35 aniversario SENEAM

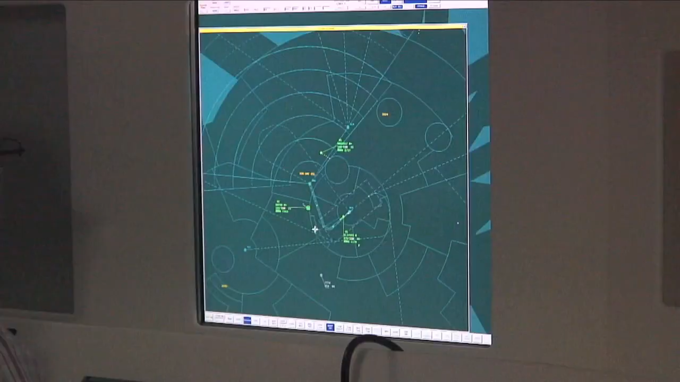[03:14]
que acondicionan las señales de radar detectadas y las presentan en pantallas de visualización.
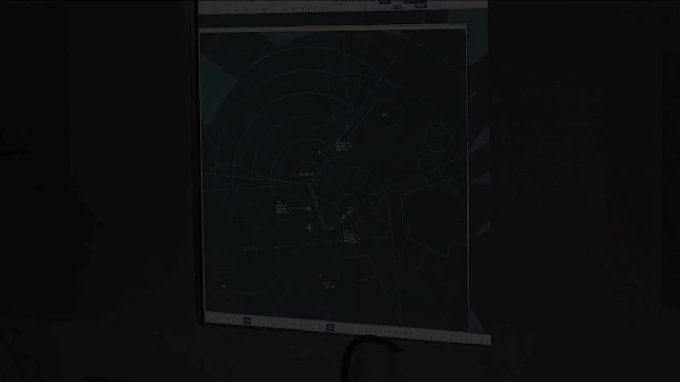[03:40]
Los sistemas de conmutación BOS para torres y centros de control de tráfico aéreo que permiten seleccionar de manera multifuncional los canales de comunicación.